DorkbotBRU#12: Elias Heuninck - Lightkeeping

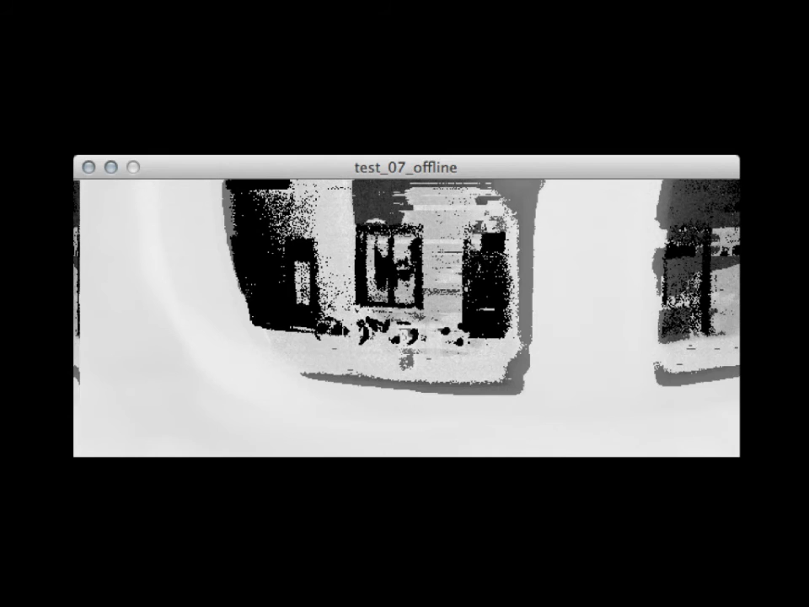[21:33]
So this is one of the earlier scans, um, out of my view, out of my window. So this is a curtain. This is my windowsill. You can see some bicycles over there, the door, the window, stuff like that.
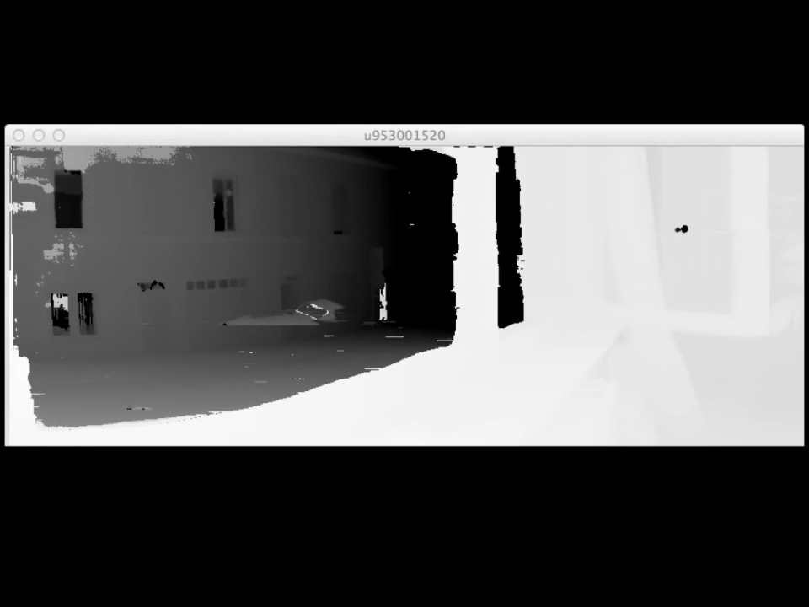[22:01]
Uh, and then, yeah, this is the street, some buildings. You can clearly see some distance here. So this is closer by, this is further away. And then this thing is a car. So this is the front side of the car with the boot open.
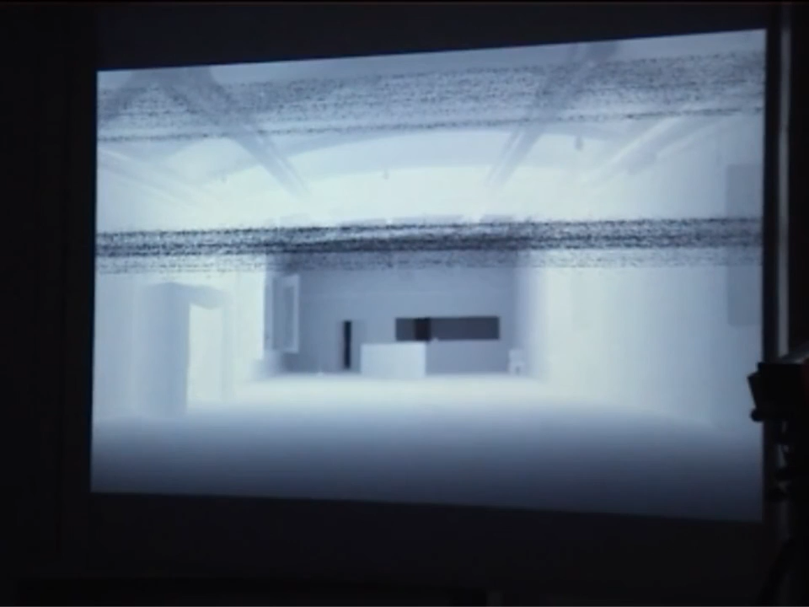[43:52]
The scan lasted for four days and as you can see there is like this noise band here and here and I think it's like those must have been the nights because I know when are starters. So this is night the first night the second night and I'm kind of puzzled where there's no third one here.